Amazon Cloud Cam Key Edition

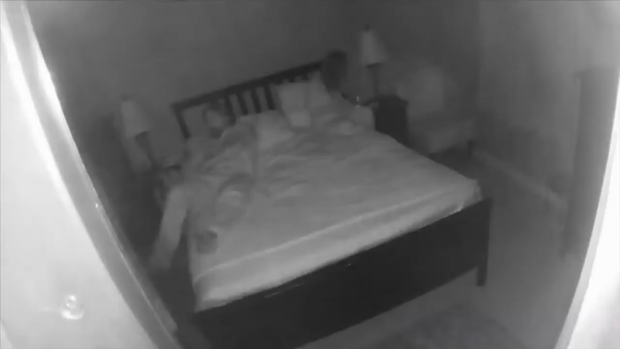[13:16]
I think that quality is, uh, is decent. It's, uh, pretty good.